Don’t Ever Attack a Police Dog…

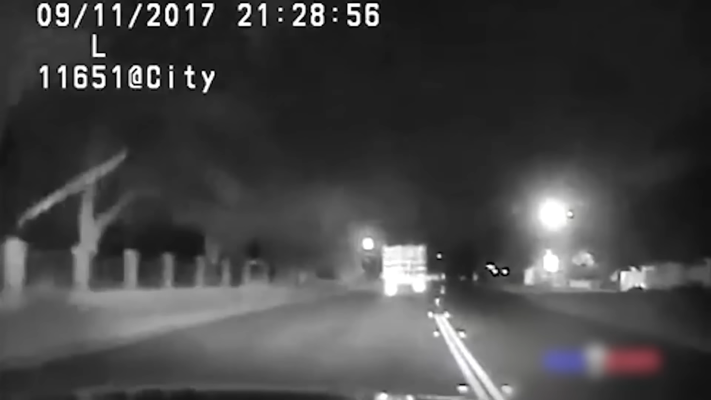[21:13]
I got a guy just rammed the gate into out back. White truck.